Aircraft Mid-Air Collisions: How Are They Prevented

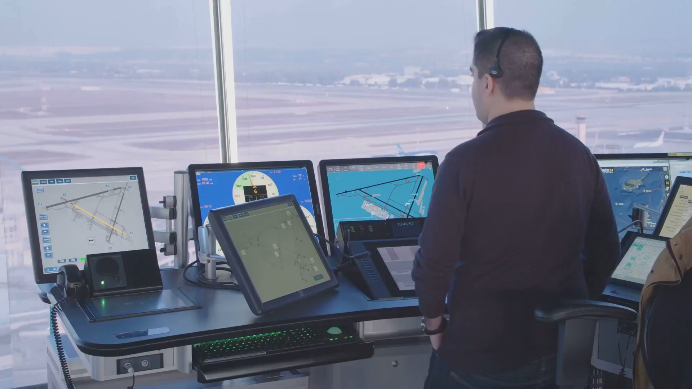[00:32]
air traffic controllers or atc are like guardians of the sky from their radar screens they guide planes ensuring safe distances between them they use radar a powerful tool that not only detects aircraft